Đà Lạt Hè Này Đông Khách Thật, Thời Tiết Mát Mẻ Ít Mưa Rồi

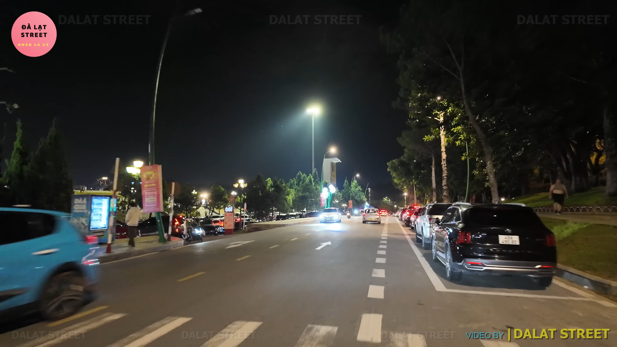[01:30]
chúng ta thấy xe cổ rất là đông Hôm nay thứ năm rồi quý vị và ngày mai là thứ sáu rồi thứ bảy Chủ nhật cuối tuần tuy là thứ năm rồi thứ tư hoặc là những cái ngày đầu tuần nhưng mà du khách ghé
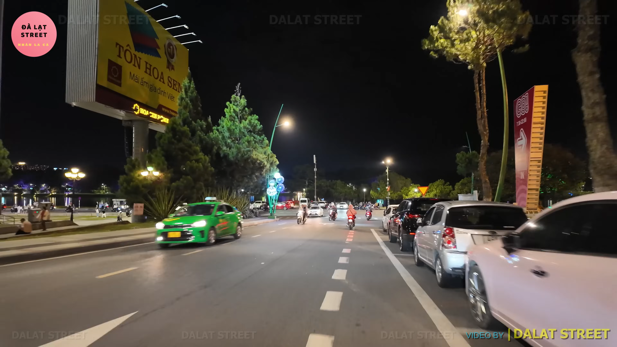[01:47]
tới thành phố Đà Lạt rất là đông quý vị hôm đặc biệt là hôm nay Nhân có một cái chuyến mini tour chở những cái vị khách
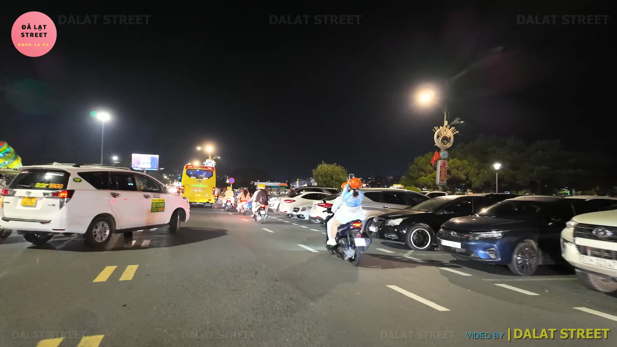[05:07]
khu du lịch đều rất là đông bên này chúng ta thấy không xe cổ đậu kính bãi luôn rồi bên
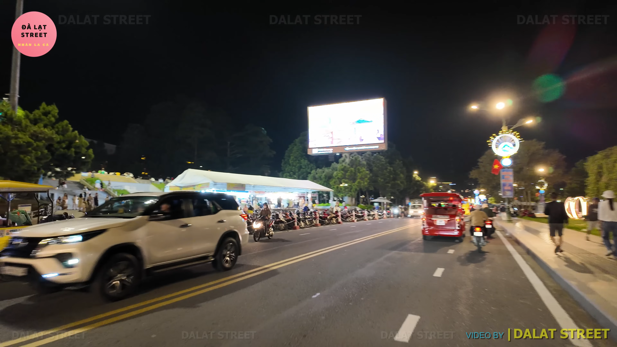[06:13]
trường Lâm Viên có cái giải Đà Lạt à mua sức nai rin còn sau khi mà kết thúc xong thì ở đây vẫn còn cái hội chợ bán các cái mặt hàng đặc sản
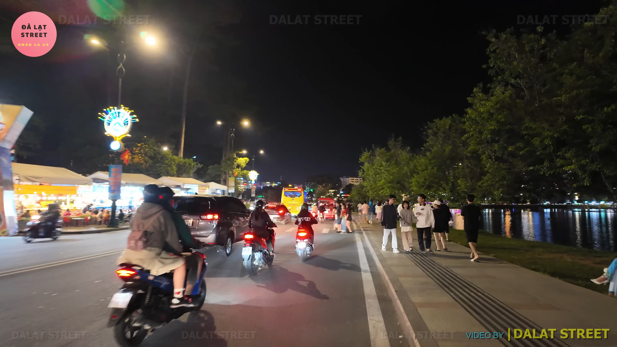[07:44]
Ở bên kia đường có các cái quầy
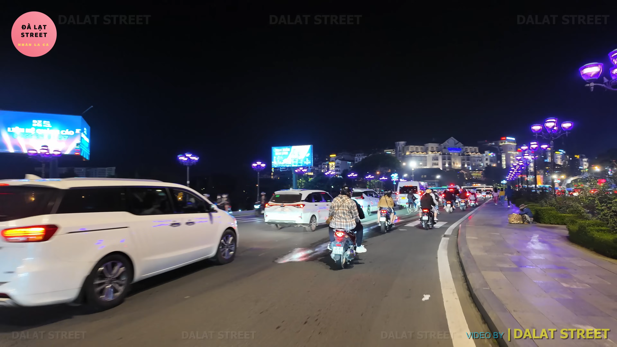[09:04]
Trước mắt chúng ta đó là đập cẩu ủng đảo. Lượng xe cổ bây giờ đang lưu thông bên khu vực đập cẩu ủng đảo cũng như là qua cái khu vực bùng binh nước khá là đông quý vị. Không biết là các cái thành phố du lịch khác vào mùa hè này có đông không?
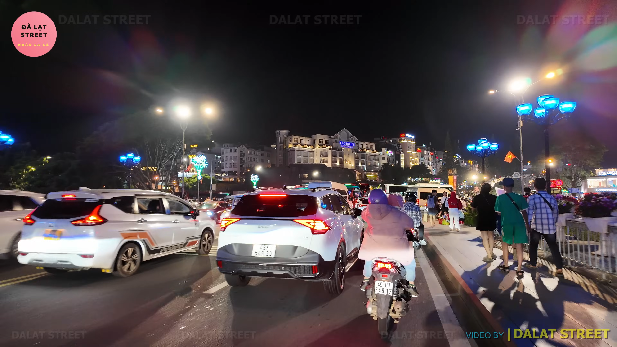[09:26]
Nhưng mà ở Đà Lạt thì cũng khá là đông quý vị ha.
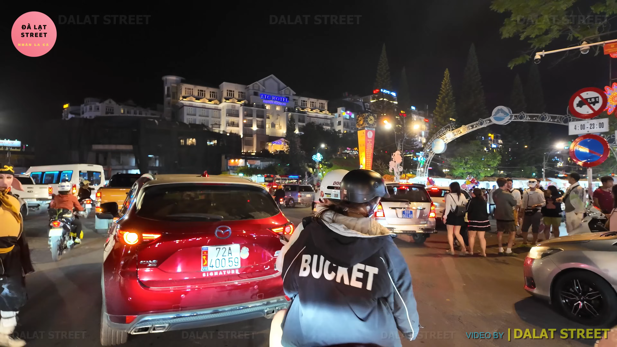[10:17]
Ở trước là có chú Trư Bắc Giới ha.
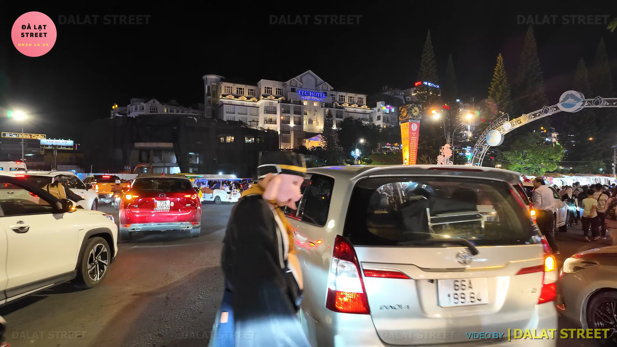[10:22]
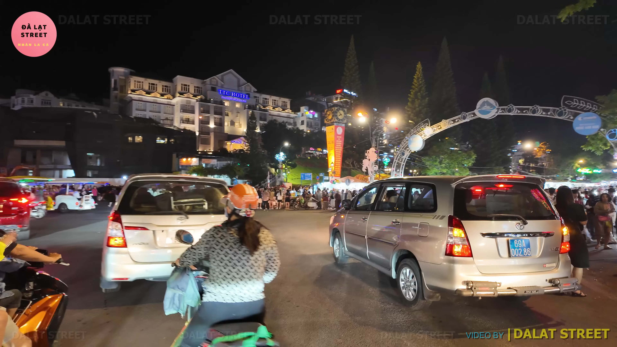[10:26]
Wow, chợ đêm tối nay cũng đông chứ quý vị.
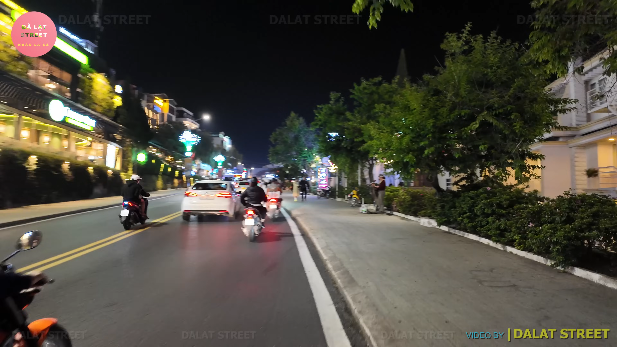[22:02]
những nghệ sĩ đường phố ghé tới đây để biểu diễn Đó là một cái hay quý vị Nó phục vụ cho khán giả, phục vụ cho du khách
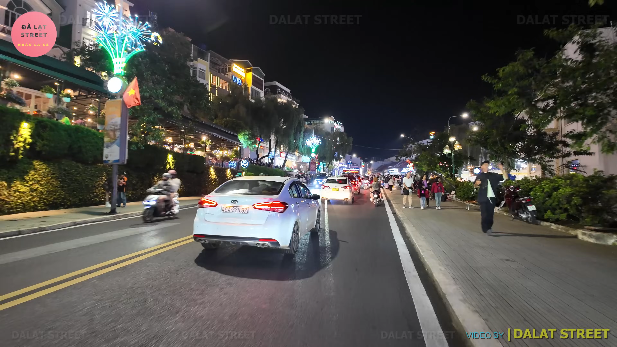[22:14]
Bên cây đường là có bạn hát nhạc acoustic Cảm ơn các